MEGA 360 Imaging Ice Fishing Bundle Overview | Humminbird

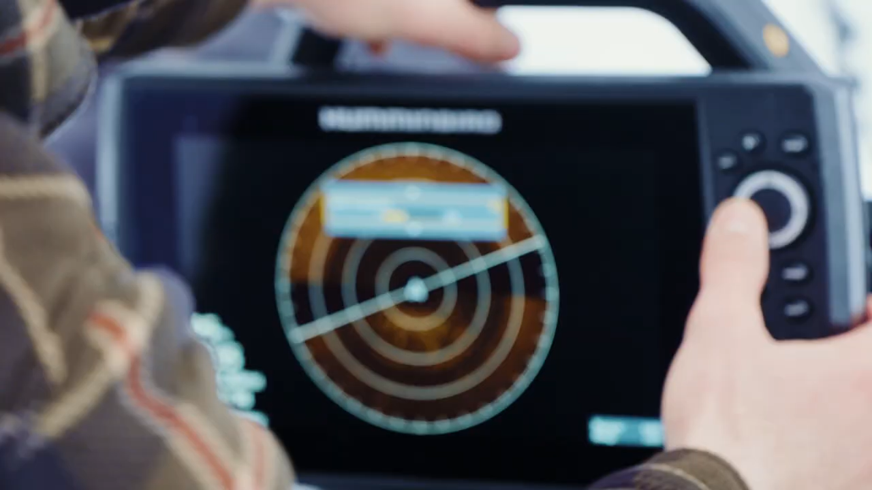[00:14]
We have a good group of guys already spread out and it's a little intimidating
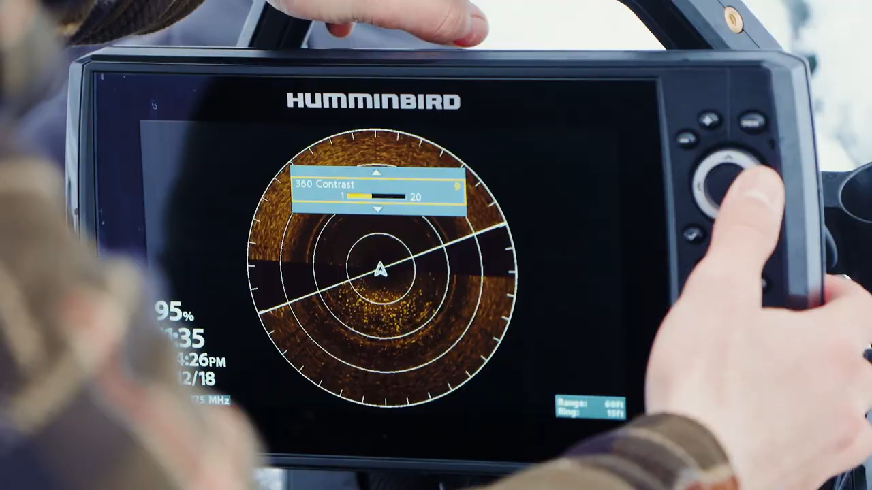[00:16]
oftentimes when you look at a lake and you realize you got to drill a hole and find the fish.
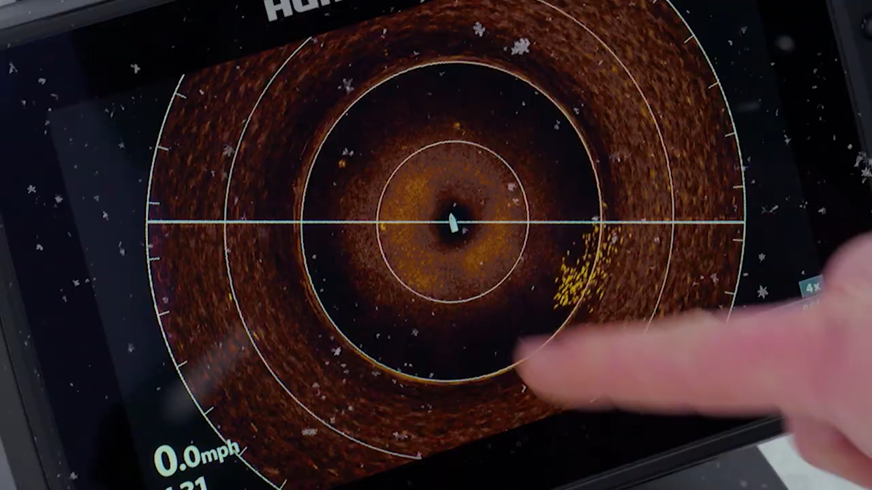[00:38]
be familiar with the technology and it does what its name implies allows you to image 360 degrees around you.
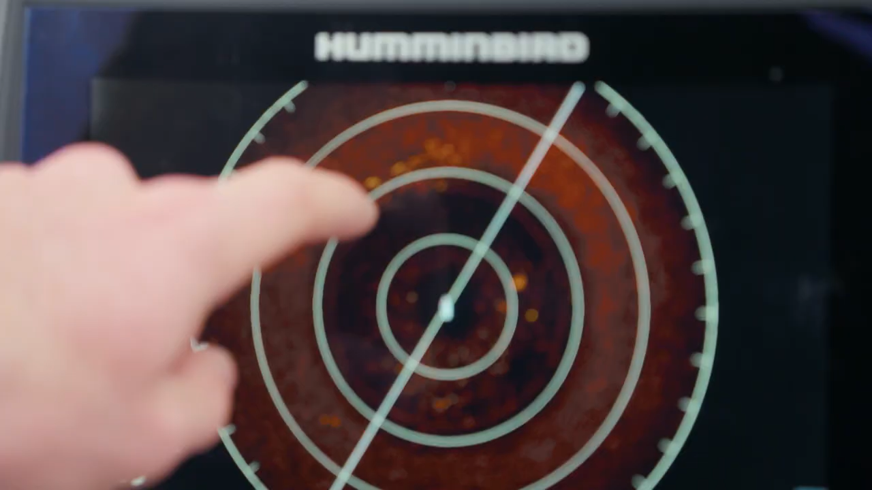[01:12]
Number one you can see fish you can see fish coming within the 360 radius and you can see fish going that's extremely valuable.
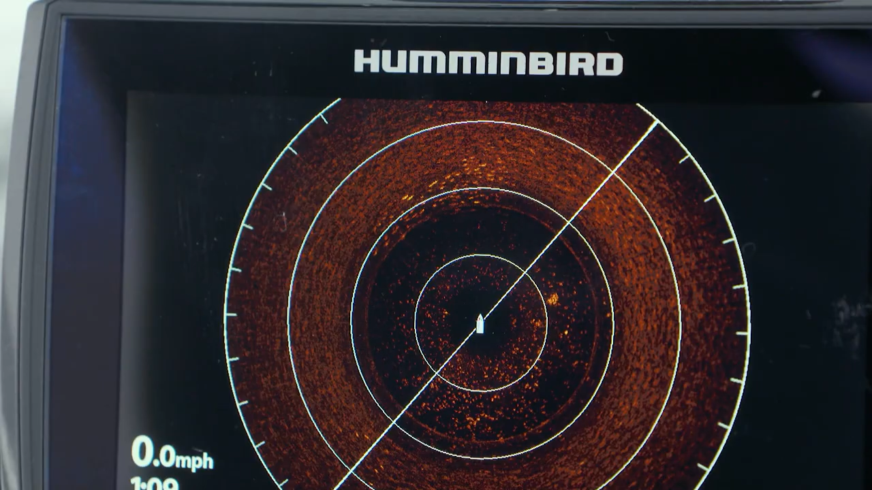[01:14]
Number two you can see structure you can understand
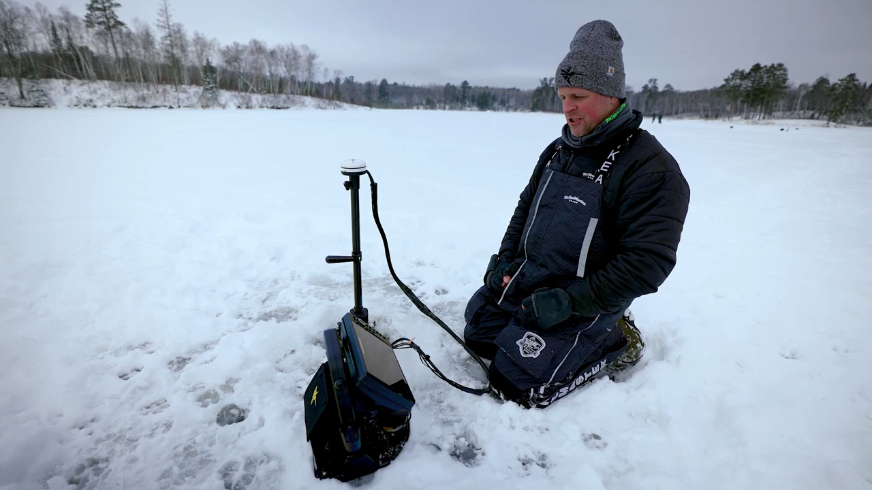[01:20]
how the bottom lays out around you and kind of built within structure is bottom composition.
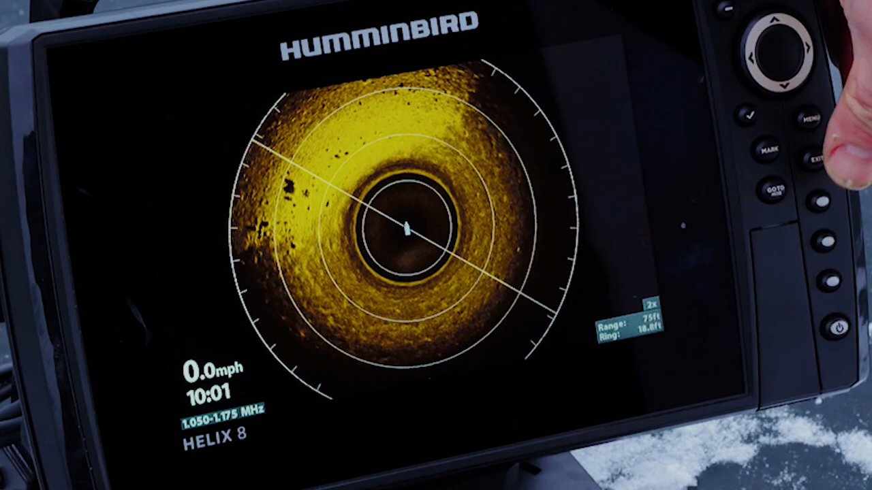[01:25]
On screen: speed 0.0 mph
We almost equate that to structure as well. That's the density of the bottom. Is it mud?
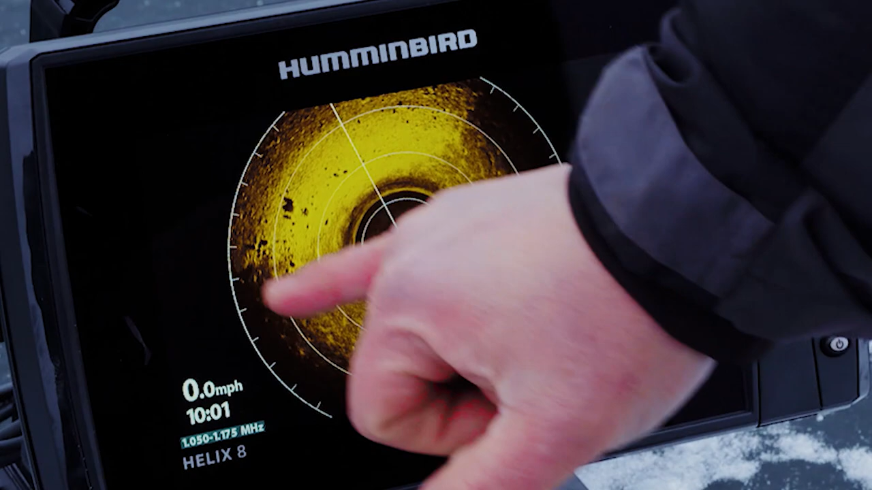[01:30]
Is it sand? Is it rock? Is it weed? You're getting all that information. Number three cover. Is there a crib down there? Is there standing timber? Is there a log such as is the case right here?
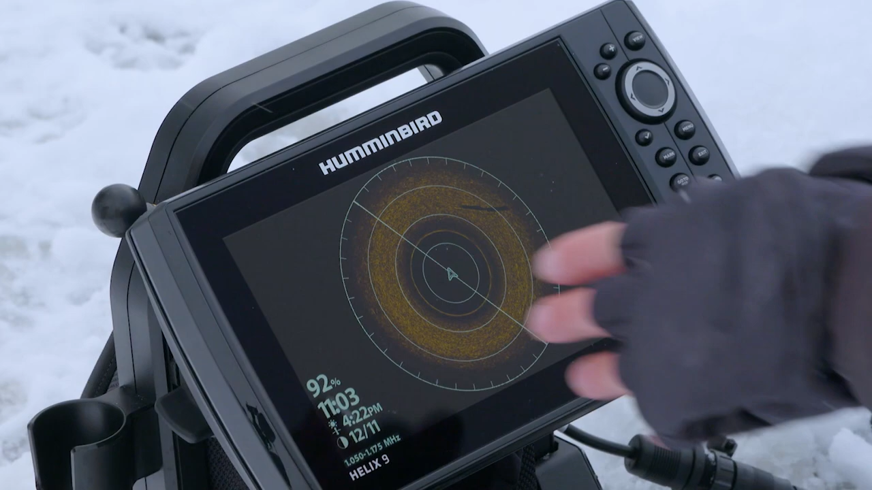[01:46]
A weed edge? Big boulders? Small boulders? All that information lays out around you in pristine clarity. So you're able to understand why fish are on a particular spot and then take that information and go apply to other parts of the lake.
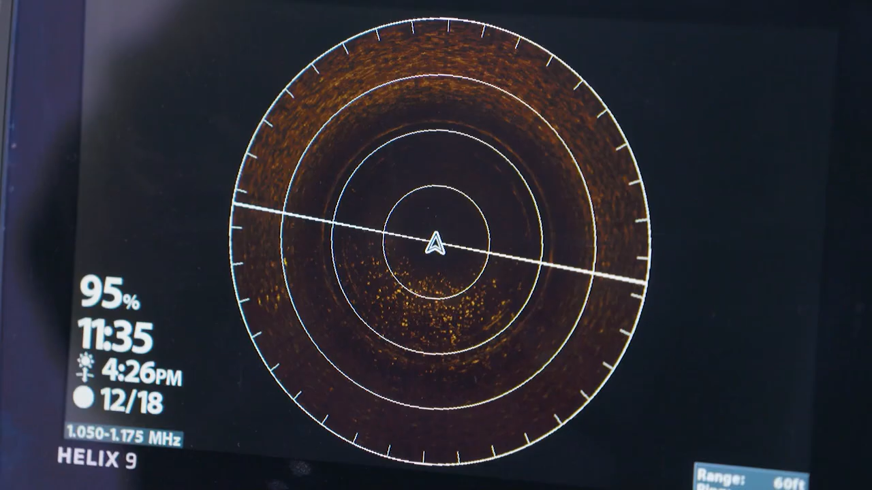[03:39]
Let that screen just do its work passively. You don't have to do anything and then anglers will
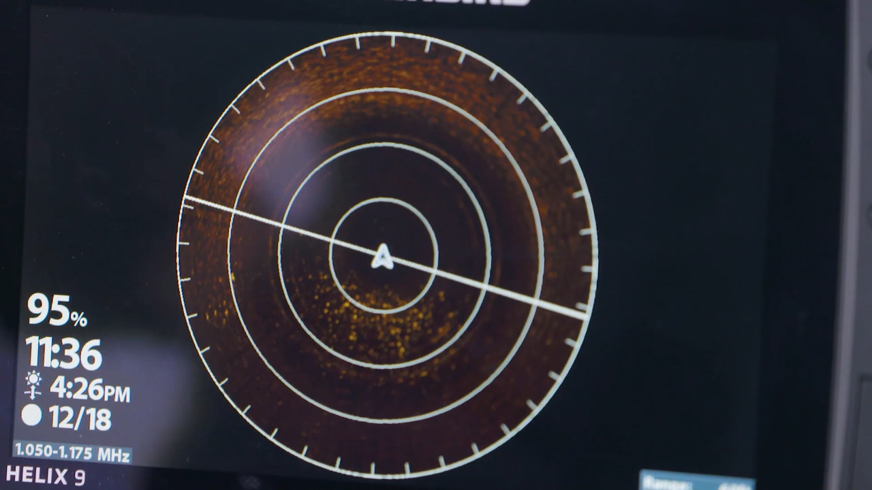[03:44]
just come in and look at it and say all right fish are at 10 o'clock. Yeah I stopped catching. Where are they before I go to go to another hole?
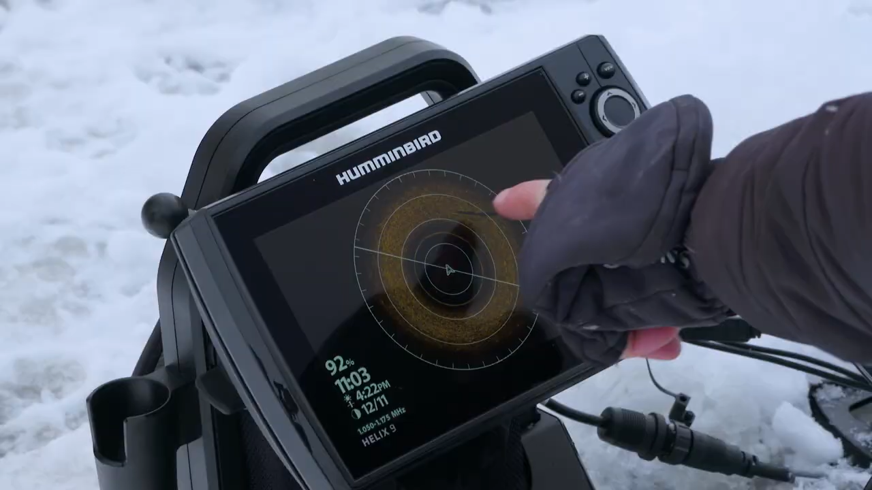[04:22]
When they're pointed in the same direction and I align my screen such as this where north or 12 o'clock is straight ahead that helps me establish my clock orientation. 12 o'clock here arrows pointing there.
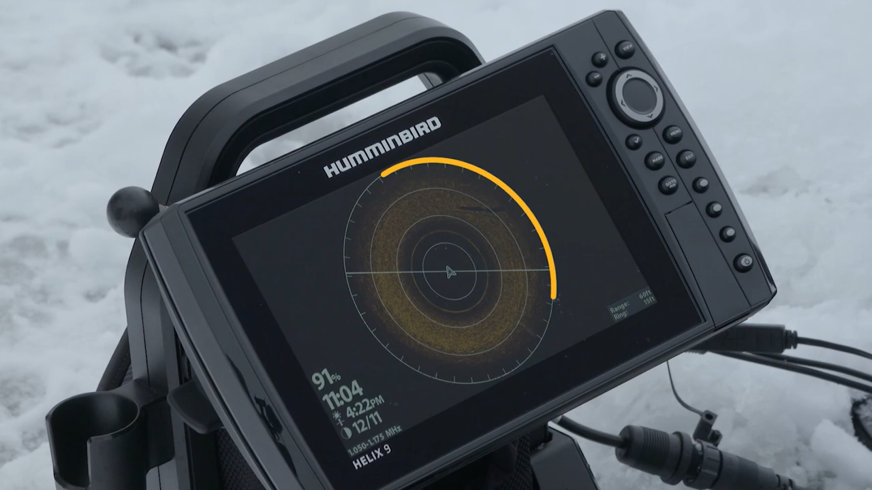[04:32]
All right well there's my three o'clock directly behind me is my six o'clock, nine o'clock to my left and noon.
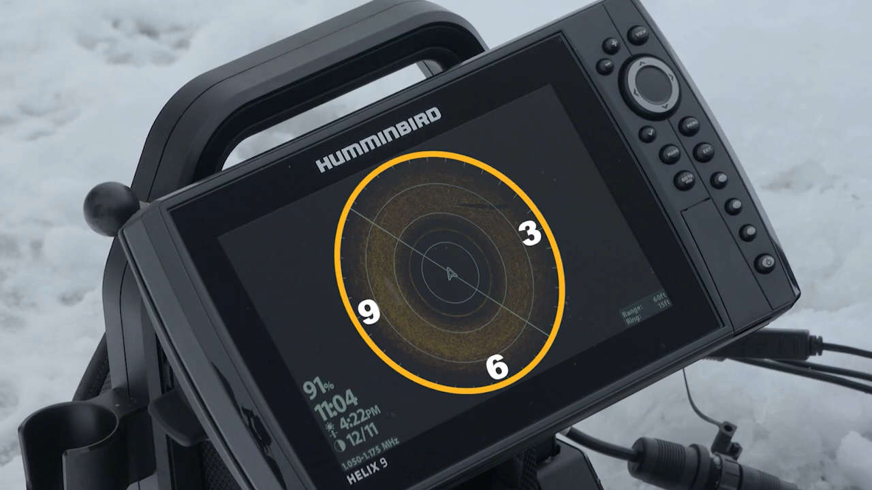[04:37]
It's that information that helps us determine direction but then we also have distance.
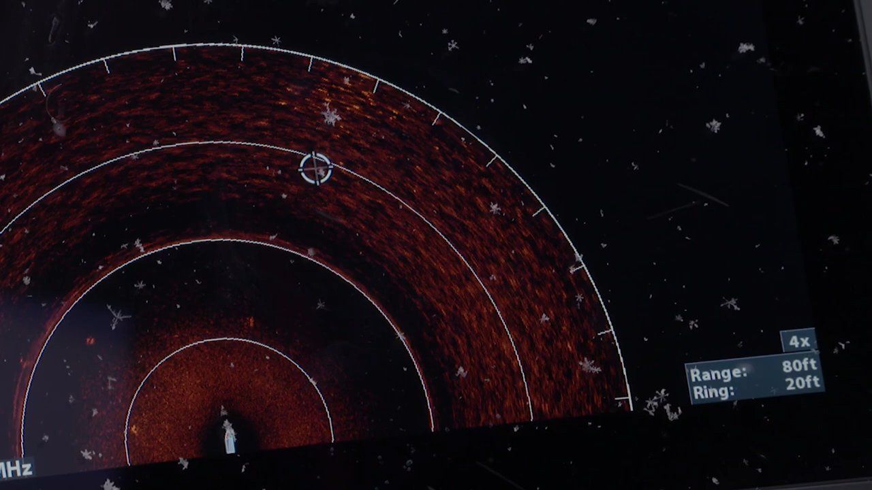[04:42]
I'll run my range I'm at 60 feet now but I'll run it out to even 120 feet
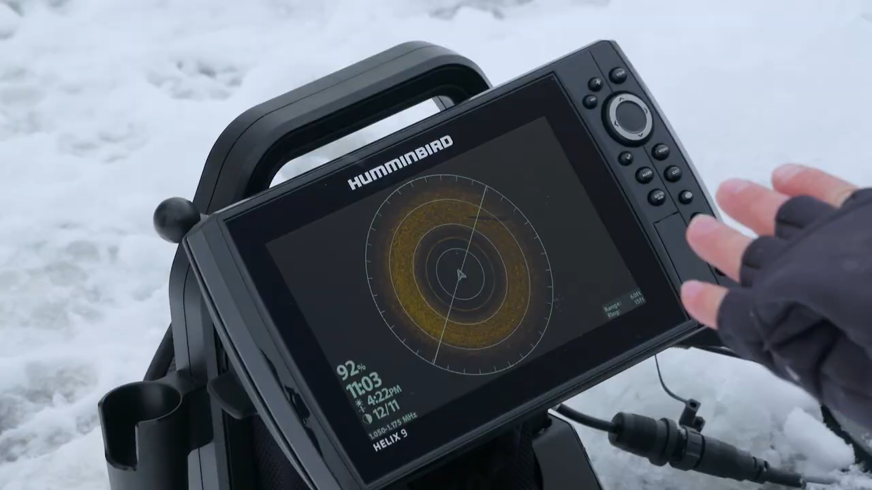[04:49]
sometimes depending on the bottom composition and the structure and to get good returns.
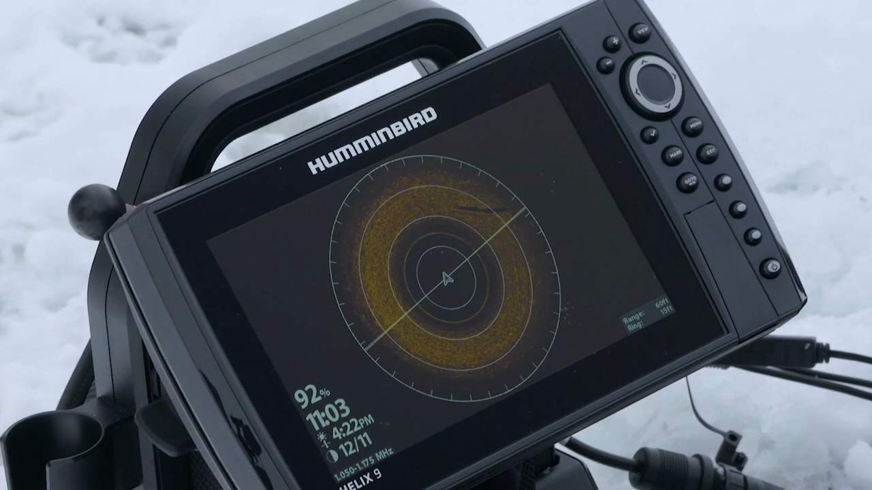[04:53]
I set these range rings to an interval that works for me right now. At 60 feet I have my range ring set to 15, 15, 30, 45, 60.